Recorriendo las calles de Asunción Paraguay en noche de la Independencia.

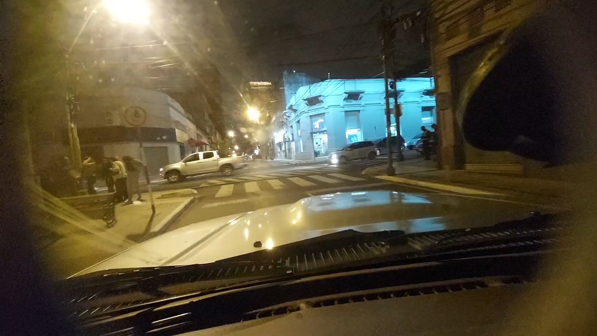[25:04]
Continuamos aquí compartiendo con todos ustedes después de compartir aquí en Calle Palma, caminando. Ahora
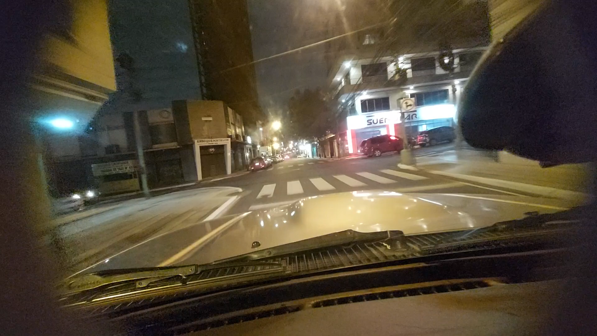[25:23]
estaremos por calle, pasando por la Plaza Uruguaya de noche, porque ayer ya pasamos de día,
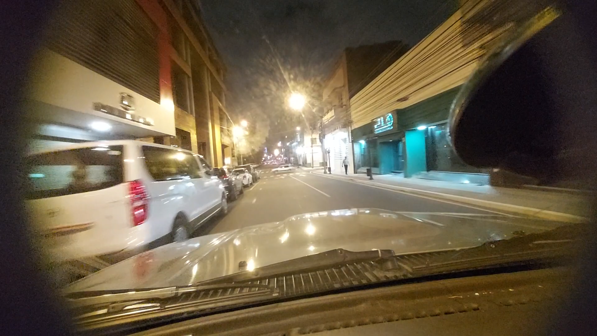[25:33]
pero ayer era una lluvia tremenda. Hoy un sol irradiante a la mañana que hicimos el video, y domingo, y este video ya hoy lo estoy subiendo, creo que el lunes lo subiré, pero quería aprovechar y hacer este video especial porque
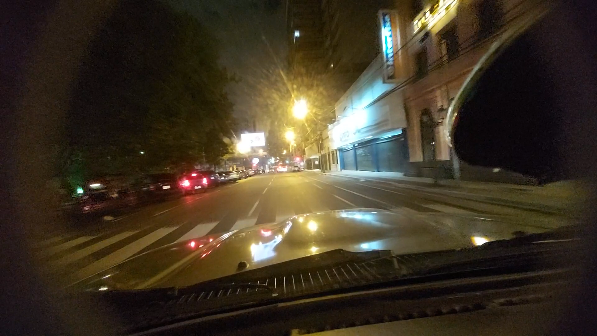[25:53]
se veía muy lindo Palma. Y ahora estaremos pasando por la Escuela República de Colombia.
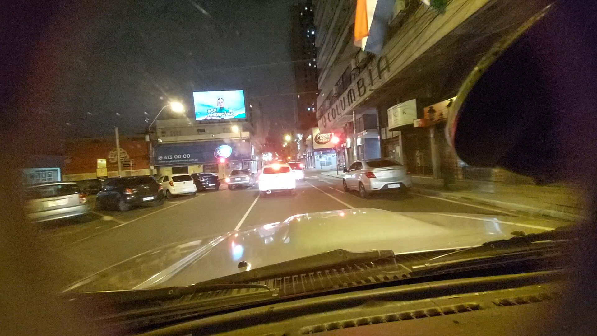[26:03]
Aquí estamos pasando por 25 de mayo.
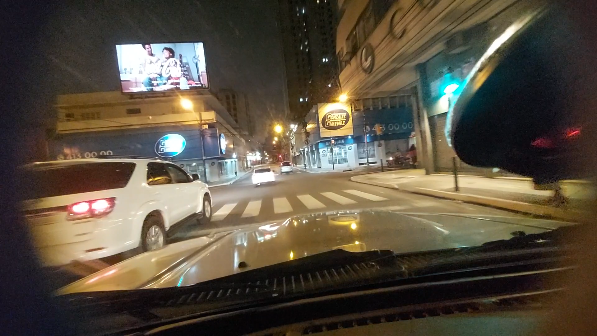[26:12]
La Asociación de Colombianos Residentes en Paraguay,
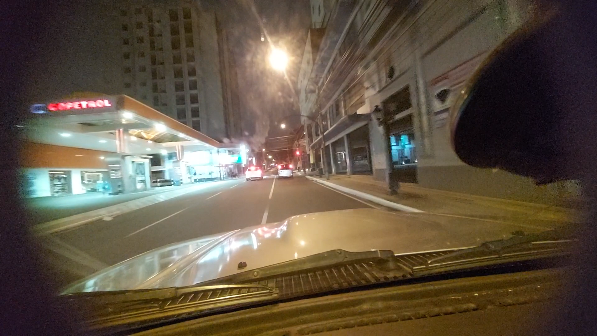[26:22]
Radio Paisa, la voz de Colombia en Paraguay. Estaremos acá directo por 25 de mayo. Estaremos doblando por General Santos, estaremos pasando por la escuela y el Colegio República de Colombia, estamos pasando aquí por la Junta, donde la Casa de los Colorados.
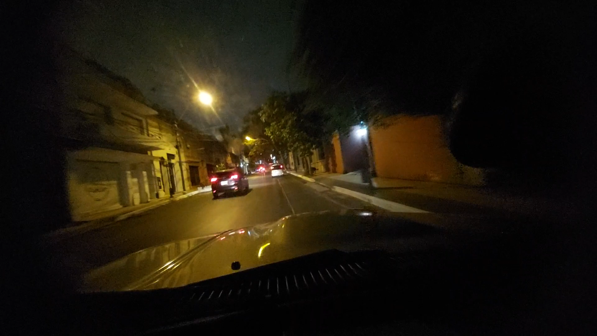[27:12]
estamos pasando por Brasil. Un viaje nocturno, un video totalmente diferente para exclusivamente para los paraguayos que se encuentran en el exterior,
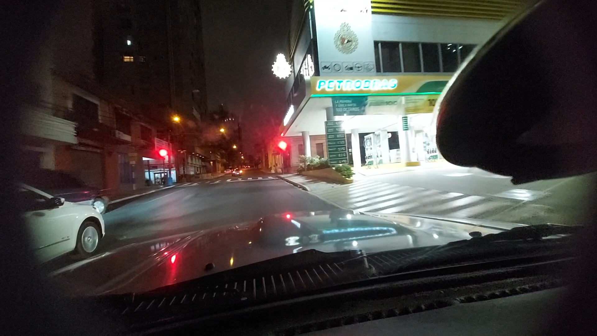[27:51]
Aprovechando hacer este video acá. Ah, no, acá es Brasil. La otra era Estados Unidos. Disculpe que me equivoqué. Quiero llevarlo por aquí por 25 de mayo, que sinceramente
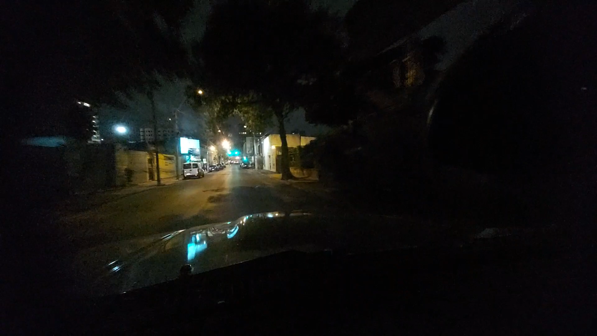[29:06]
Acá ya pasamos Perú. Pasando cerca de la Escuela República de Colombia,
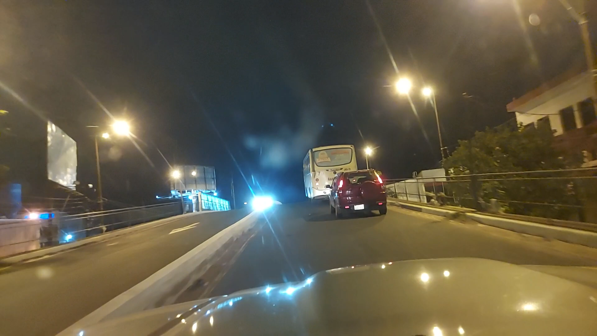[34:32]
Pasamos, creo que es uno de los viaductos más antiguos, no estoy bien seguro, ustedes me dirán. Aquí está la avenida Eusebio Ayala
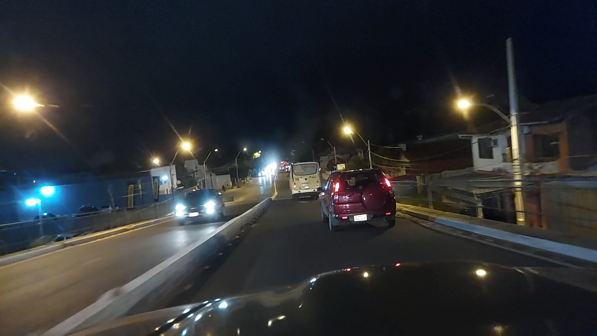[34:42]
y nosotros acá continuamos por General Santos
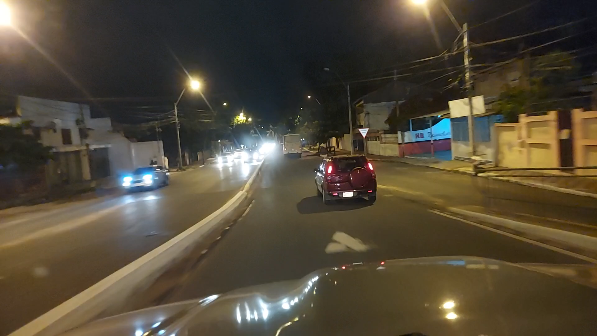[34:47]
hasta la terminal, pasando por la terminal y estaremos pasando por Choferes del Chaco. Y por Sabalacuén, Fernando de la Mora.
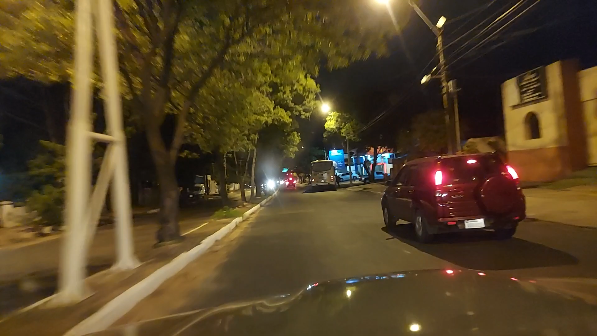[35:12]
Acá doblamos por la terminal. Acá dice que si queremos seguir derecho, estaremos Clínica 12 de Junio, estaremos en Lambaré, pero nosotros doblamos aquí a mano izquierda. ¿Dónde es la terminal? Hacia allá.
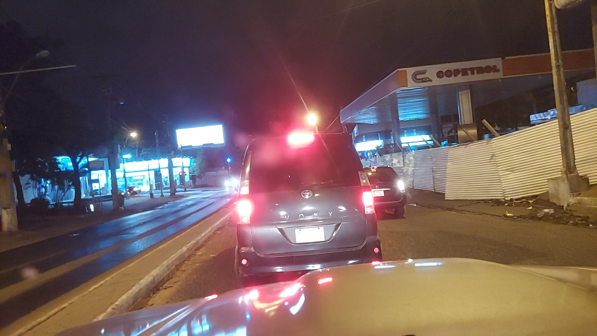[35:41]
Ahora Avenida Fernando de la Mora, Avenida Fernando de la Mora, después agarramos acceso sur. Tomato.
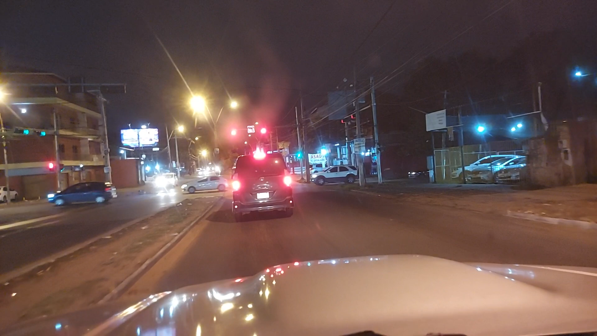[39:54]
Y continuamos acá. Avenida Fernando de la Mora.
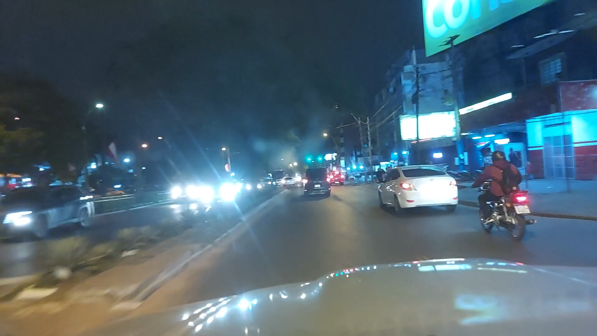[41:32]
Aquí pasamos por la terminal. Sí. No, pero se escucha feo. Continuamos aquí por Avenida Fernando de la Mora.
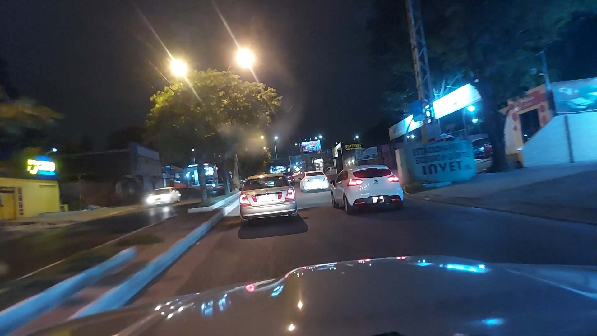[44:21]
Y aquí pasamos por el viaducto de Cuatro Mojones. Y aquí ingresamos, creo que esto ya es Fernando de la Mora, ustedes me dirán. A partir de ahí es Fernando de la Mora.